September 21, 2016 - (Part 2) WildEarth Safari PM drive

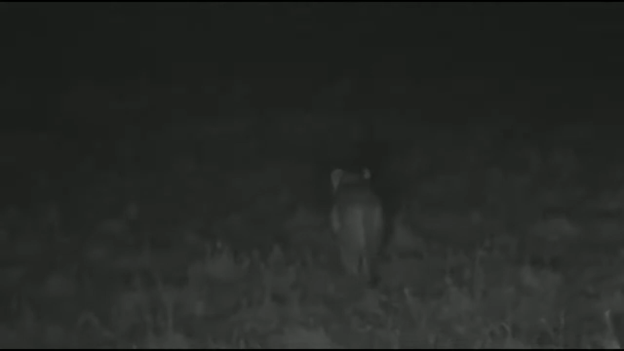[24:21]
I mean, the difference between the fat sleeping cats last night to this is just astounding, isn't it?
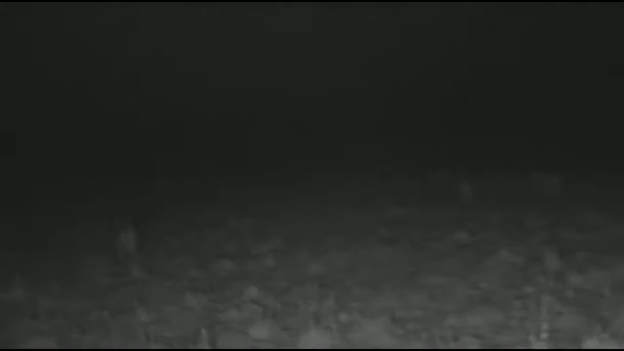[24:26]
No idea where I am, everybody. If you had to say to me, point home, couldn't do it. Yep, got it, thank you. Heading left. Hello, Spirulina. You want to know if the headlights are silhouetting the lions. I've got a very, very dim light on, Spirulina. I'll turn it off for you. You'll see that all of this light being shed is from the infrared.
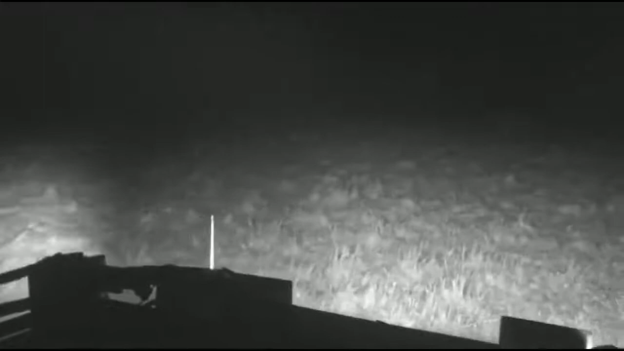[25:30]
It feels a bit boggy in here. Anyway, keep going. This is very special indeed.
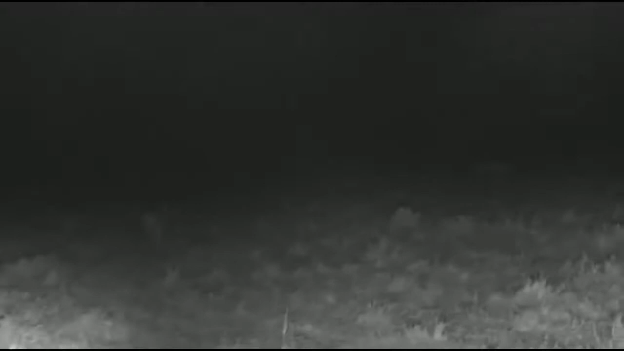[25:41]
Lion to the left, lion to the right. Going up to check if he can see anything. Now, just to keep you posted, if you haven't been watching recently, this is the Kichwa-Tembo Pride. Well, we think it is. We were told 6 lionesses. This is clearly 5 lionesses and at least 1 male lion, a young male.
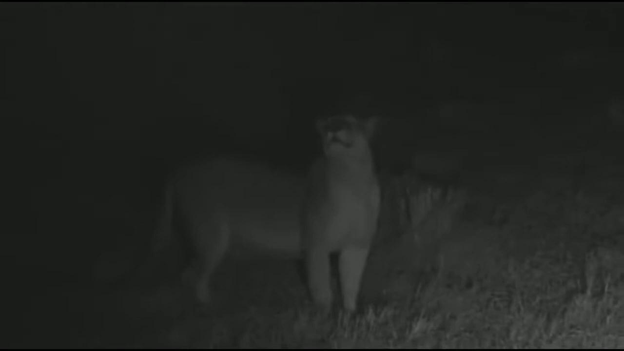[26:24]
And the territory's just been taken over by 3 males, the Marsh Male Coalition. And they've come from the other side of the Mara River, from the domain of the very famous Marsh Pride of Big Cat Diary fame. You can see she has clearly been lactating. There were 7 cubs in this pride. We think they are all dead. I'm just going to let them regroup.
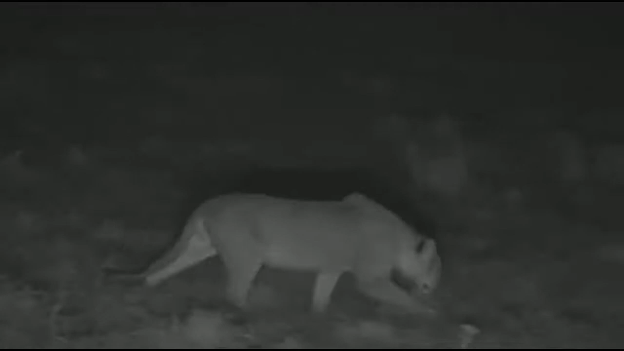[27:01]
But because it's so rainy and so windy, I don't think it's going to make any difference. It'd be a bit different if they were wild dogs. And these chaps are hunting on sight, largely, almost exclusively. Hello, Valeria. Oh, as that lioness yawns with the effort of this hunt. You say, how is it that this young male lion has managed to survive so far with a male takeover?
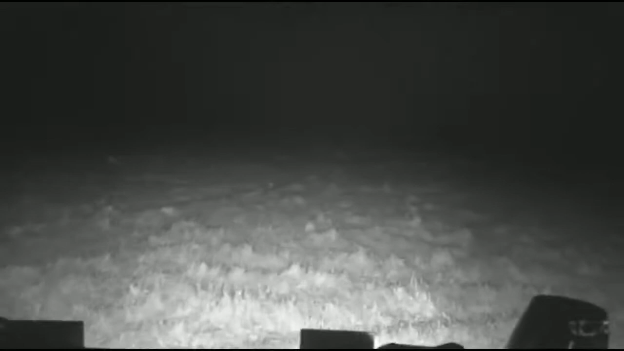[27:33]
Well, Valeria, it's because he's exactly the right age. He's about 2, and that means he's old enough to escape the attentions of the males because there's no one suckling him at the moment.
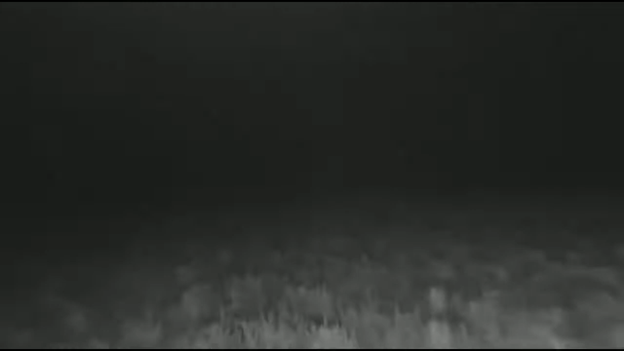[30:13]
That's the young male, or a young male. Is that a lion there, top left, Jean-Ré, or is that a hyena? It's a lion. Guys, they're hunting something in this thicket, somewhere around here. I think we're going to follow the lioness we were with.
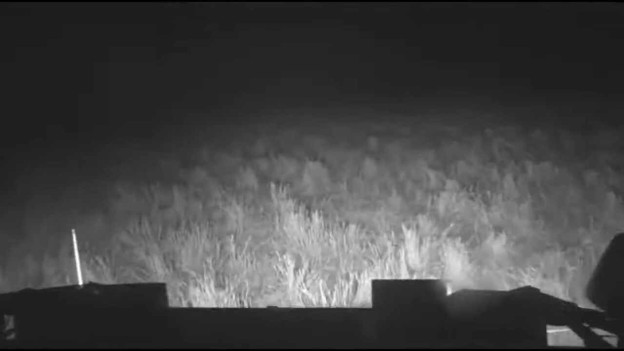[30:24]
If we can find her. You see, there she is.
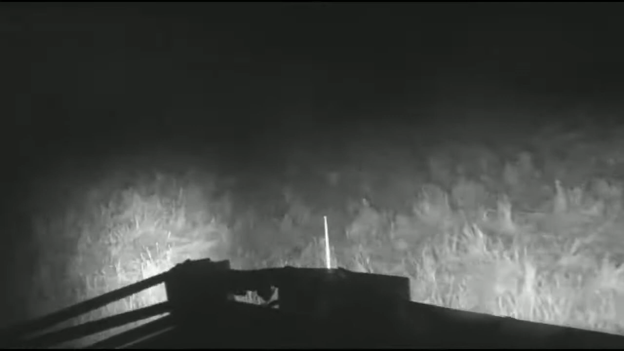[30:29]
She's waiting here. There she goes.
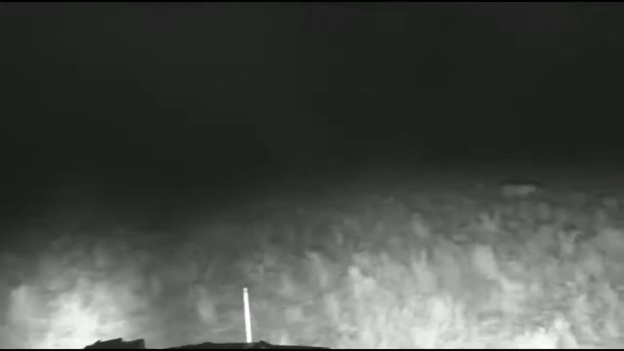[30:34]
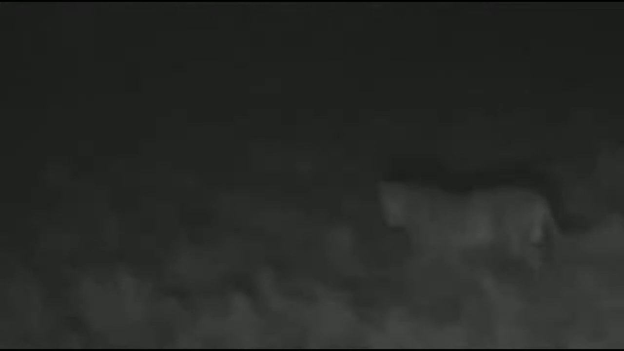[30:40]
This is so exciting, isn't this amazing? I don't want to cut the engine just yet. Let's keep with her.
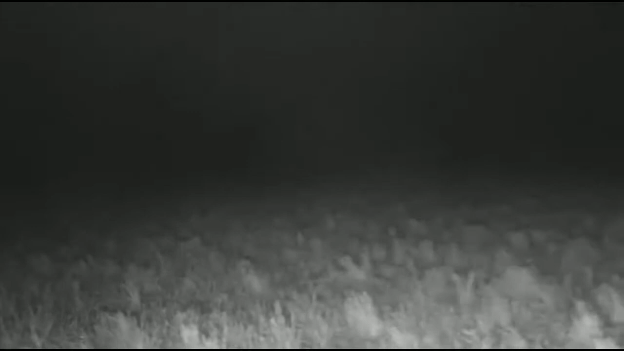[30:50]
I think that's the best option for now. She's part of the ambush, clearly. How she's communicating with the others, I don't know. There she goes in front of us.
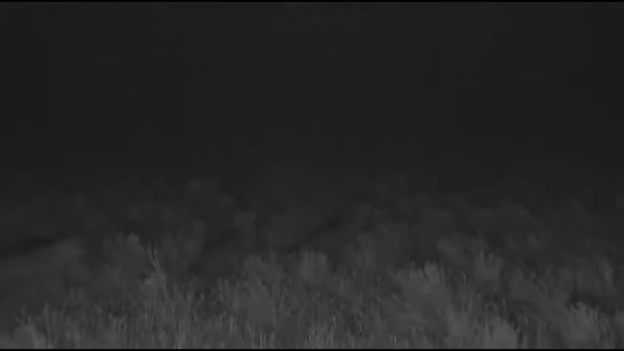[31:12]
She's coming back this way. Coming back this way. Look behind her. What's behind there? Jean-Ré, those hyenas. Hyenas coming in.
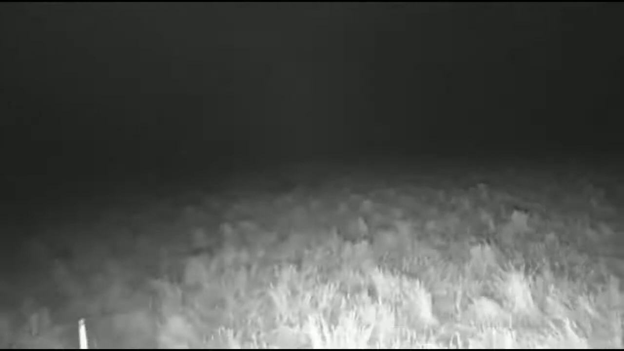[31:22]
Follow the lions and the hyenas. Gosh, this is unbelievable. He's yelling now. Move a bit quicker. You're on an elephant path. There's the lioness. They've surrounded her. They've surrounded her. I think she's on her own. I think she's isolated. It's a young male. Sorry, I keep thinking it's a female, but it isn't.
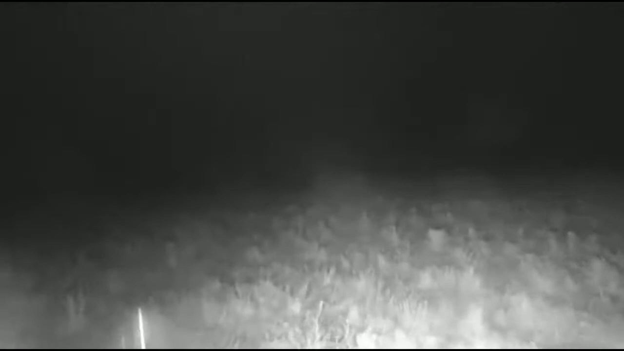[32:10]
Hyena's on 3 o'clock. And any lions that side that you can see?
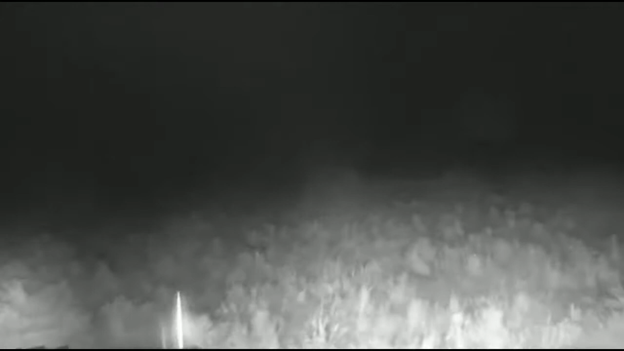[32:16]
Negative. Let's follow the male. Can you see him there?
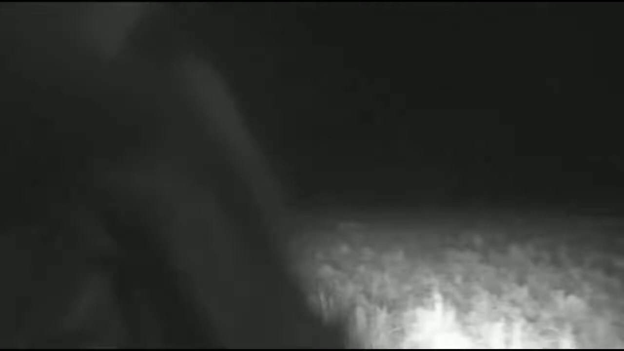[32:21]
There he is. He's straight in front of us, 12 o'clock. Him chasing there. I don't know what's going on here. If they're hunting, if they're trying to just avoid the hyenas. The others look to be hunting to me, although this might be the same chap who isolated himself earlier.
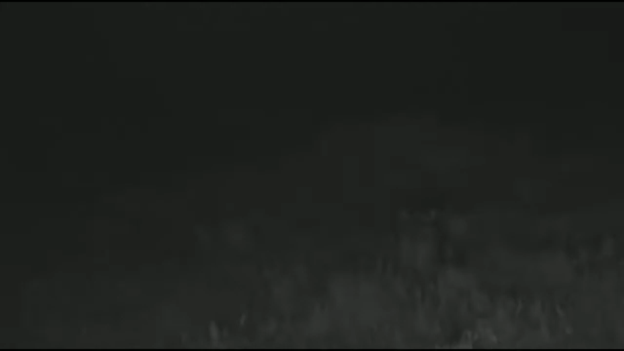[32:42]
Gosh, this is amazing. Just to reiterate, I can't see anything. I'm following this lion purely on the monitor. Susie, you want to know why they... Look at this meeting! Look at this! They've found each other again. That's another young male. There are at least two young males. Right, that's good news. Well, it's interesting news. It's something we didn't know. Susie, you want to know why the hyenas are fighting with the lions?
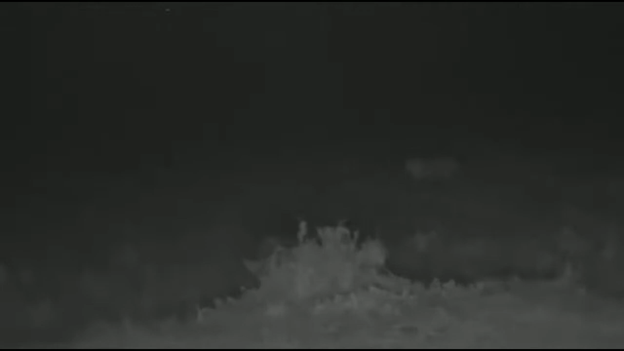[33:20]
Susie? It's because I think there's a den here. I think there's a hyena den here.
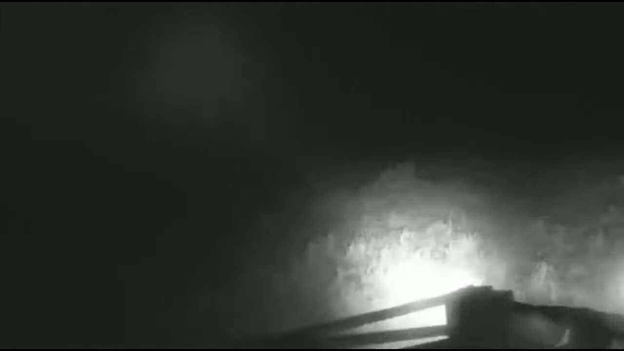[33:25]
Susie, it's because, well, they are the top two predators and they compete with each other and they will harass each other at every available opportunity.